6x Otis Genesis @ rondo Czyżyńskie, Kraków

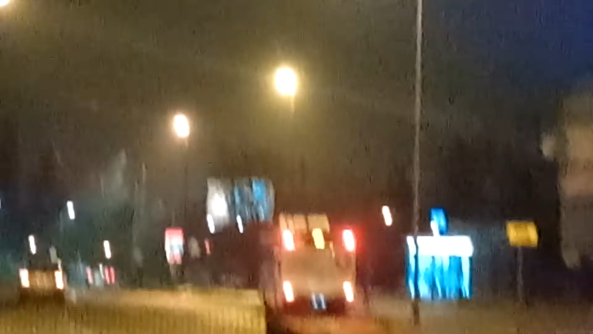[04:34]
Przepraszam Was za tą beznadziejną jakość, ale mogę Wam podpowiedzieć, że jest autobus AMZ City Smile. A tam widzimy tramwaj EU8N z MPK Kraków, oczywiście.